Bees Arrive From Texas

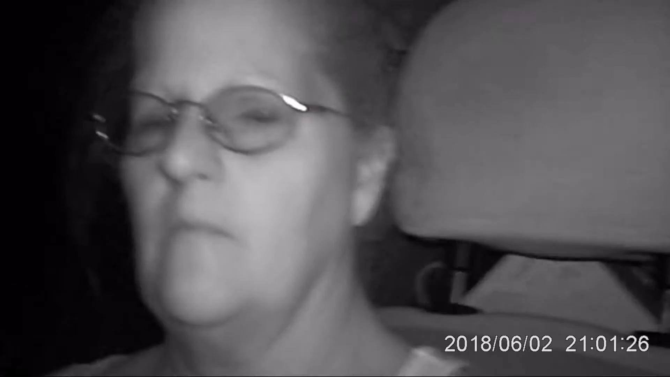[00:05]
Hi, this is Thesei Bell's Family Farms and Tom and I are sitting in the truck waiting for his friend Shannon to bring his bees.
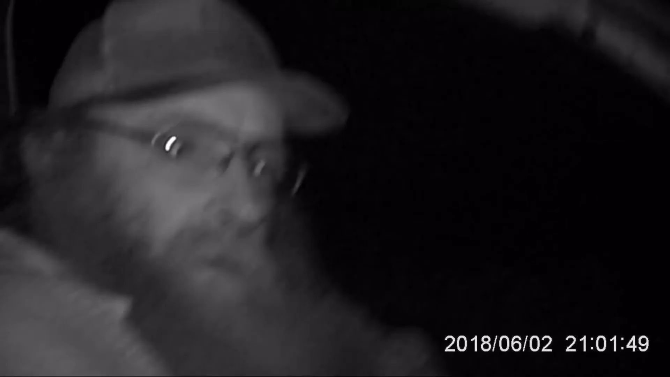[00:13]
Okay, so how many hives are you waiting on? About 77, I think. Should be 19 pallets. Maybe two less than that. Maybe 75. Because we owe two to another beekeeper for a pig that we got but we're going to go. Okay. Okay. Yeah and I've got this set on night camera because it is getting to be night time here so I'm hoping to catch better footage with it when it's set on night vision.
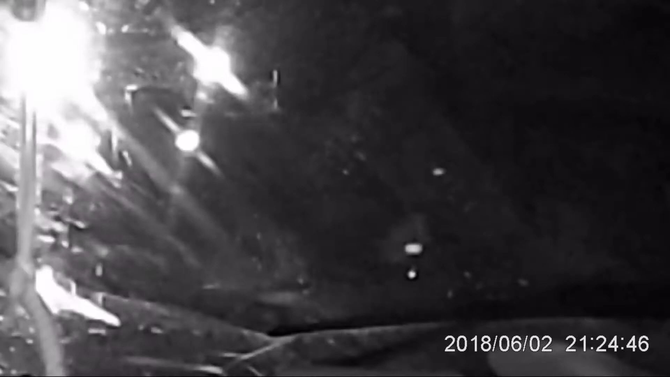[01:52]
I'm out here with no um gear on but I didn't think too much about it because they're all selling hives and everybody's locked up and stuff. But apparently they were out visiting and and
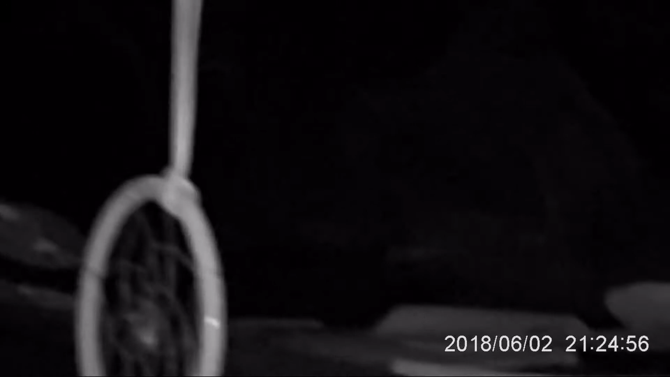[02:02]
I thought it was just a bug so I kind of swiped at it and it stung me in the neck. So I thought yep I'm done. I'm in the camper. I mean I'm in the truck. I wish I could see Tom better out there. You can see him a little bit.
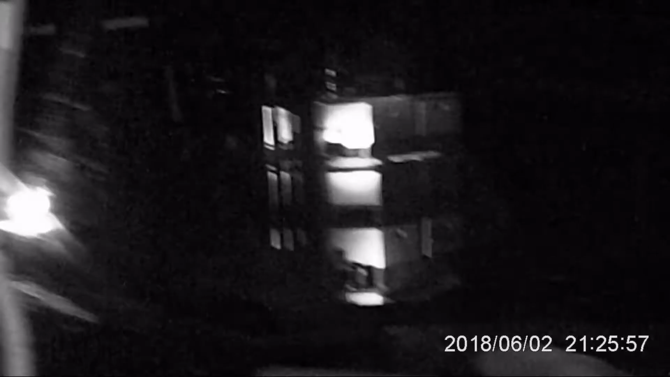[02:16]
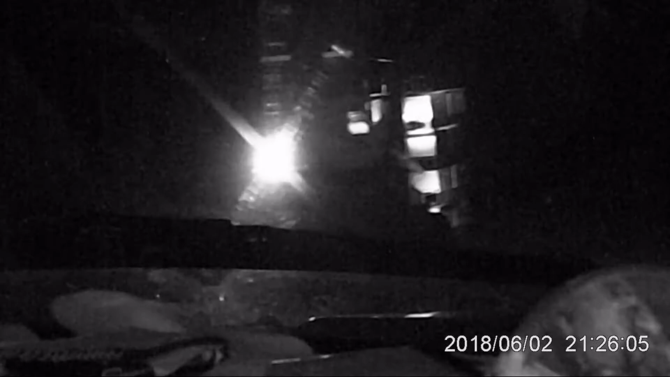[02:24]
I like the modification that he has on top of that. It's got four things that come down and actually clamp down on the top of the hives
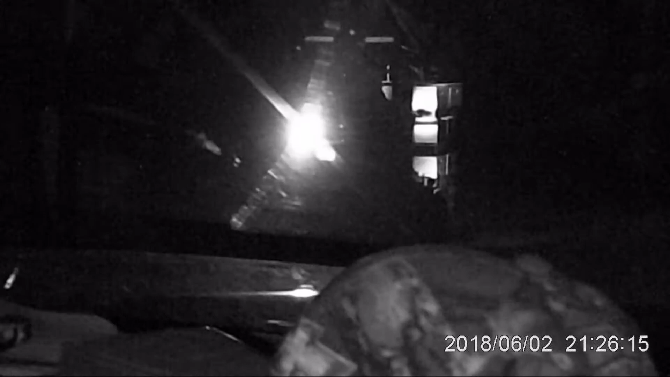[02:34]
that hold the the lids in place. So because you know how it is when you do a forklift some things get tilted a little bit but with those four clamps coming down and uh securing the lids it actually secures the whole stack of hives. That's pretty cool. I like that. I don't know who came up with that modification but it was a good idea. So it appears that he's done loading them up in the yard and now he's loading the back of the trailer
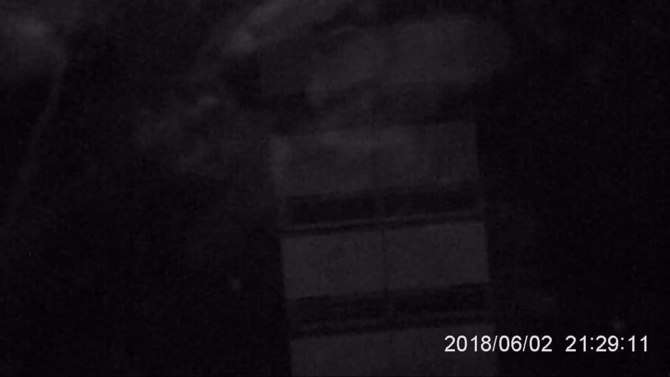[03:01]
here and I'm filming this from inside the pickup as I was talking about earlier but he's now he's loading the rest of these onto the onto the trailer so that because we're going we have other places that we want to take these hives so that's going to be pretty cool this
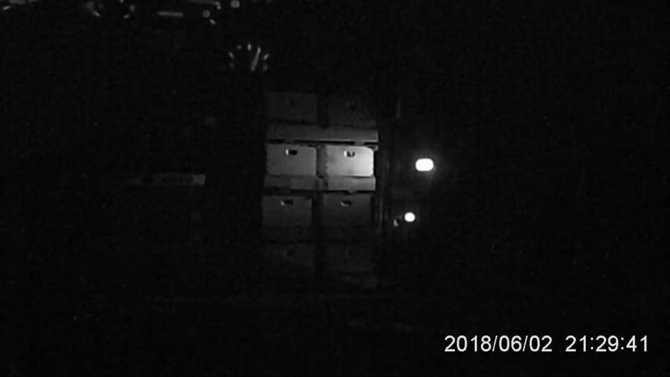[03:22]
looks like the last stack coming off of Shannon's truck I guess